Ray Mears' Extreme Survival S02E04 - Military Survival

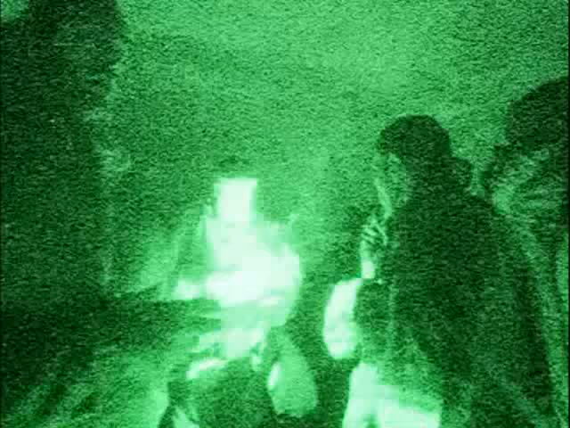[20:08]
The teams are just about to set off on their night navigation exercise.
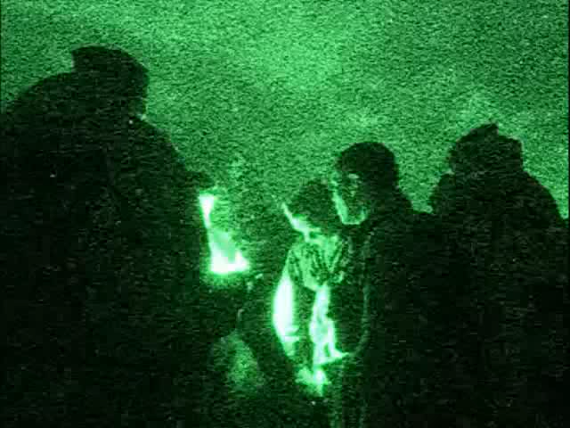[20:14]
Now, navigation is a critical skill of survival.
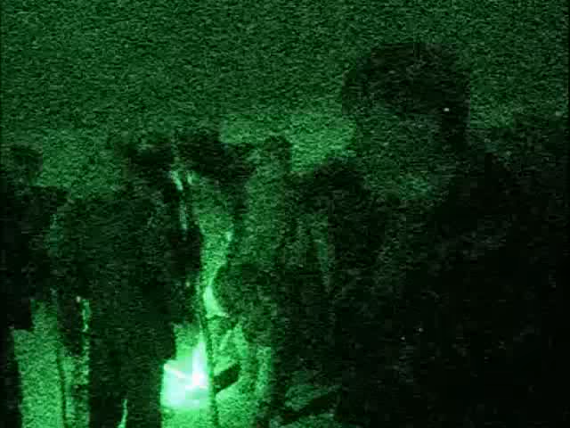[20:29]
It's going to be conducted at night because in a wartime situation,
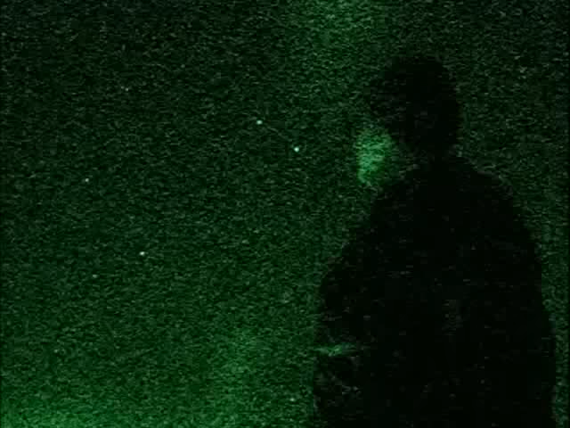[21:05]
This constellation behind me here is called the Plough, the Great Bear, or the Big Dipper.
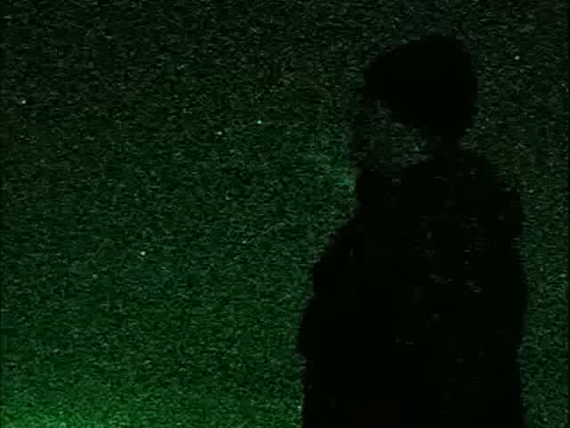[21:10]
That would be the handle of the dipper, and that's the bucket end, if you like. Now, if you take these two end stars here, and you join them up and keep going up,
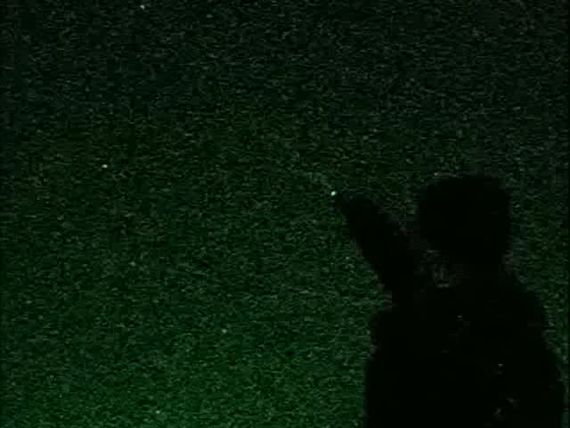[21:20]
that star there, the first bright one you come to is Polaris.
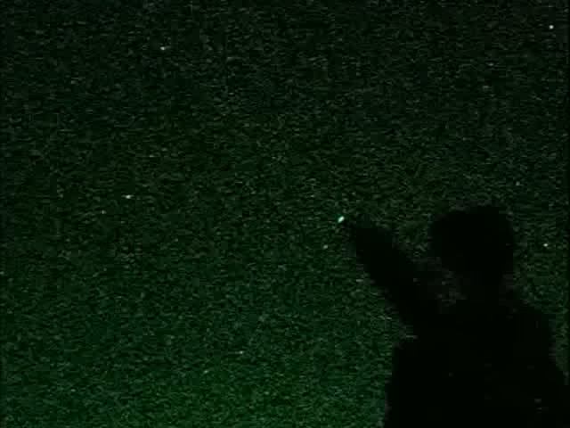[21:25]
And if you're facing that, you're facing true north. So that's north,
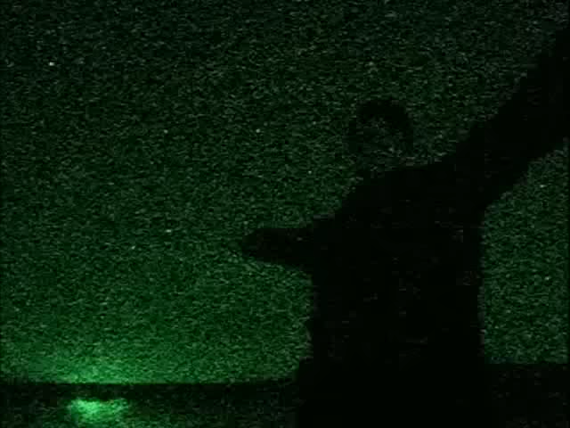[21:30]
that's south of me, that's west, and that's east.